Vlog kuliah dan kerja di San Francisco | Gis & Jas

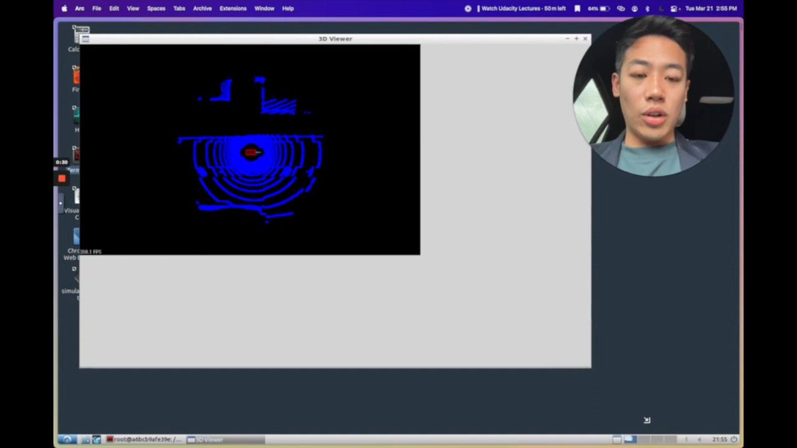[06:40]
Alright, so this is misalnya a contoh of a car's data dan that. Nah, so this is lidar's data which maps like surroundings of the city. And then I'm developing, jadi kayak kalau misalnya gue press kayak accelerate gitu, then it should be able to, yeah,
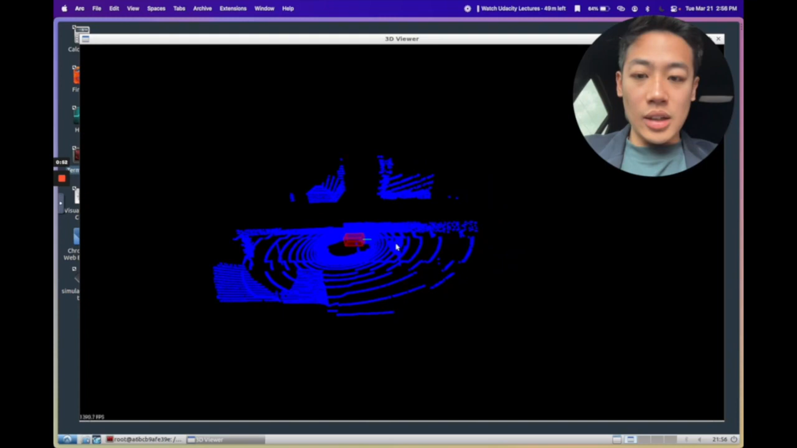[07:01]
the car moves and it should be able to scan the whole city. Yes, okay, there you go.